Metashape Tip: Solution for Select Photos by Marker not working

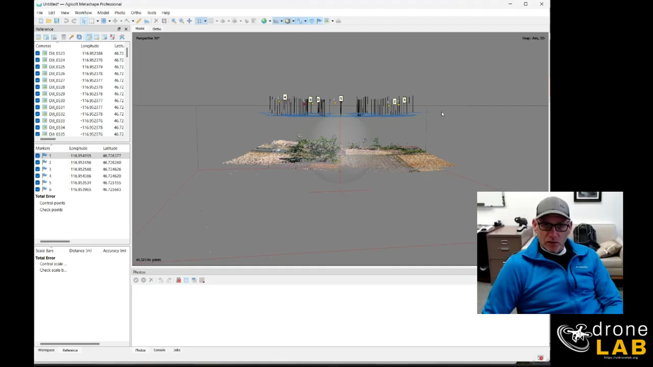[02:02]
drone or other drones that were flying. Now this is the first time I've ever seen it where the photos were so low that they're actually show up below the level of the ground control points and apparently when that happens Metashape doesn't know how to identify which photos belong to which ground control point. So the quick solution to this that I found is to right click on each of the ground control points in the model window and instead of choosing filter photos by markers we're going to filter photos by point and now
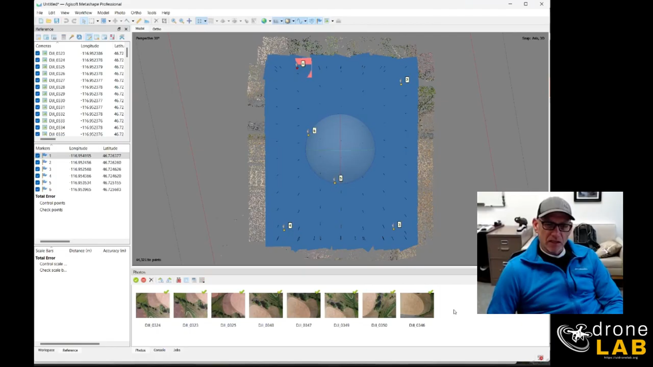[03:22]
that'll give you all the photos that they correspond to that ground control point again a little bit of an esoteric topic but certainly something that stumped me hopefully you'll find it useful